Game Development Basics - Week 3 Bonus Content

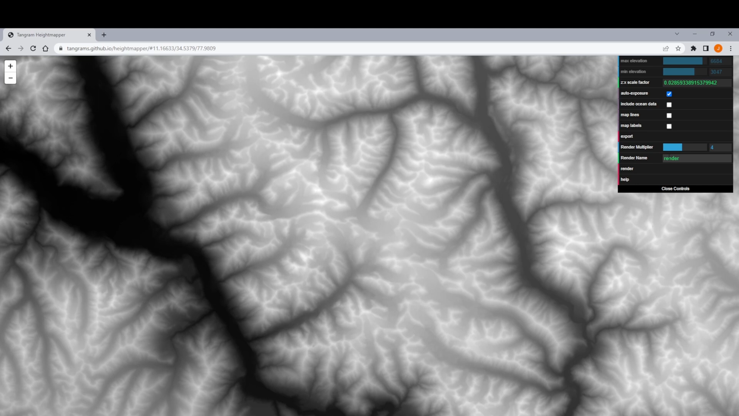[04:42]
four which seems to be halfway in the middle and click render it's going to let me know the size of my texture file i'll click ok
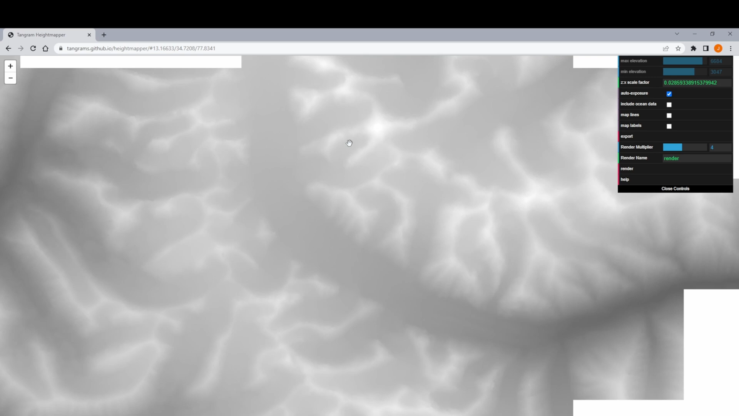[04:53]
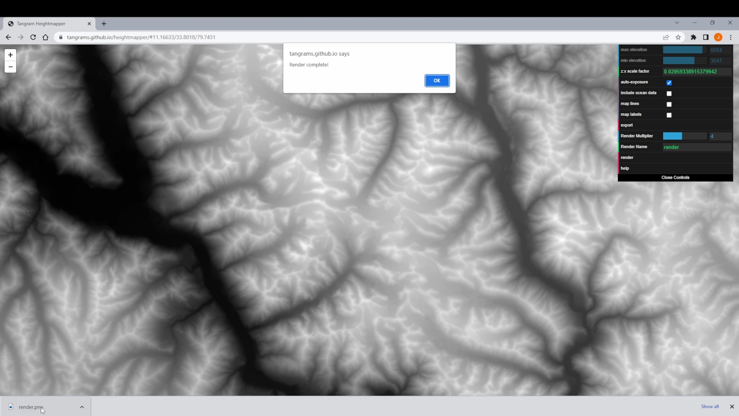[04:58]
and then we'll notice that it creates a download file for us here in unreal engine i started a new level i'm going to go to my landscape mode and add a new landscape and here i can do import from file and import that render file